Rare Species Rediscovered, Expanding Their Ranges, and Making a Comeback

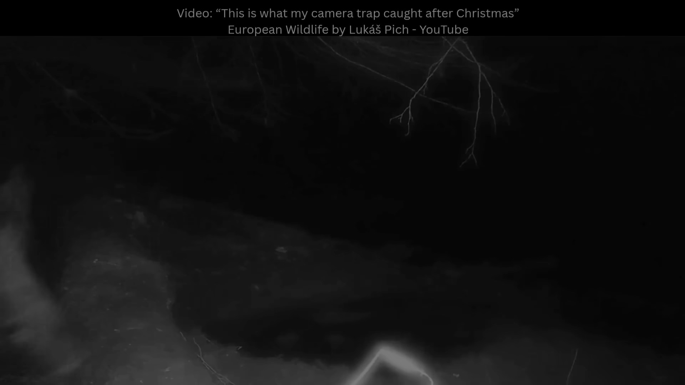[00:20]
Sometimes it's a few seconds of grainy footage,
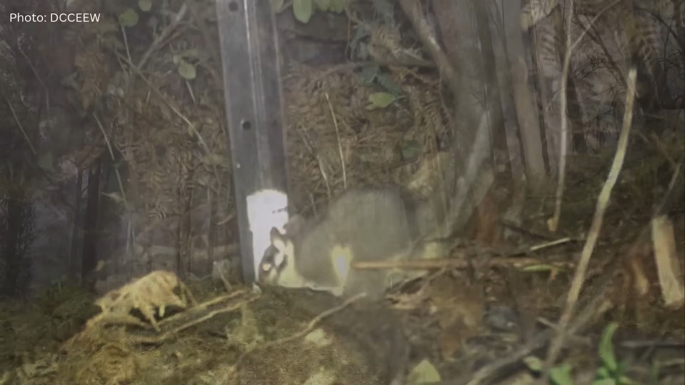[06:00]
camera traps captured seven photos of a small possum on the forest floor.
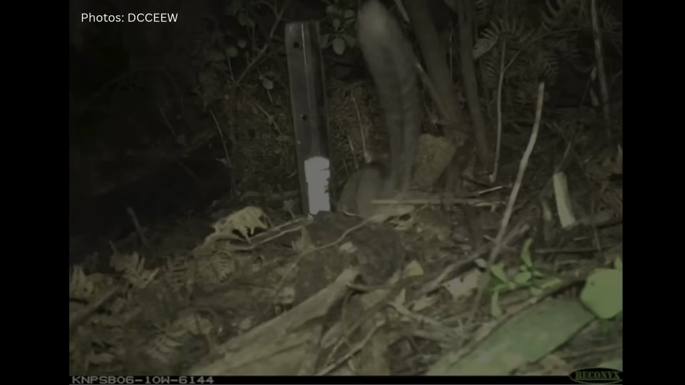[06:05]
The images, which were taken over the span of only 10 seconds, showed every distinguishing feature. The distinctive tail, the facial markings, and the overall proportions.
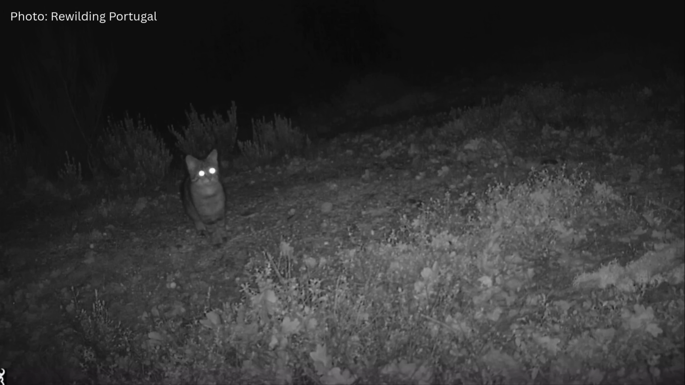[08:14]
A camera trap within the Greater Coa Valley recorded a European wildcat moving through the restored woodland.